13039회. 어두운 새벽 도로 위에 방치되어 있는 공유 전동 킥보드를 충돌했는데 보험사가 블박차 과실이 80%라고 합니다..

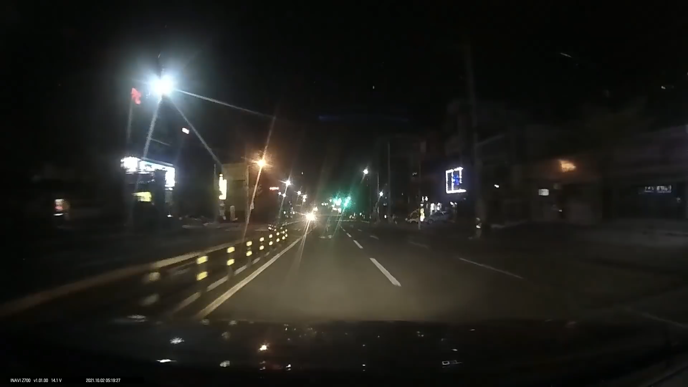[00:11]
여기를 가는데... 뭐야? 뭐예요? 봤어요? 쭉 가는데 30이라고 써 있는 저 원 안에...
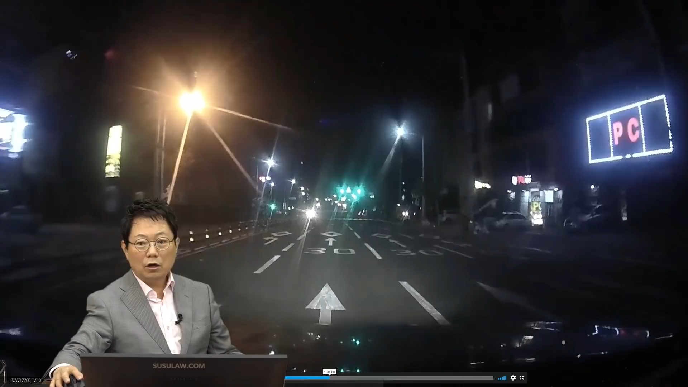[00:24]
뭐야? 전동 킥보드! 공유 전동 킥보드를 저기다 누가 딱 올려놨어요. 이거 뭐야? 오징어 게임이야? 앞으로 2탄에는 이 동그라미 안에 비석치기 할 거야? 여기 딱 전동 킥보드에 들어가 있어요. 이 노란 거 야광 아니에요. 불빛이 가까이 가면 비춰지는 거예요. 야광이라도 미리 보이는 것도 아니고요. 무광이에요, 무광. 여기서 쭉 가는데... 이 화살표 있죠? 이 노면 핏이랑. 와! 노면 핏이랑 비슷하게 생겼어요.
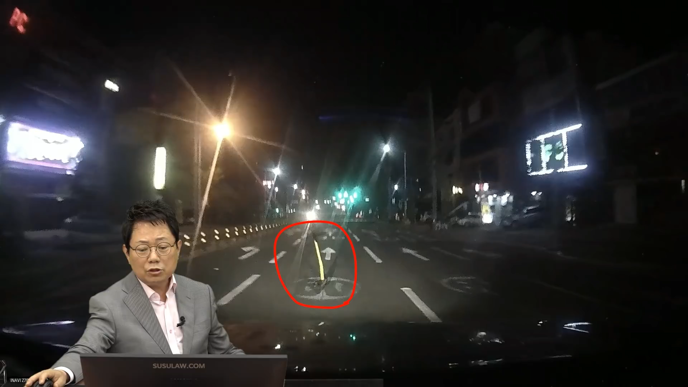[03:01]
멀리서 보면 노면핏이 여기 딱 겹쳐져요. 저는 그래서 100대 0이 옳겠다는 생각입니다. 그런데 아까 100대 0이 아니고 블박차에게 잘못이 있다는 분도 한 분 계셨어요.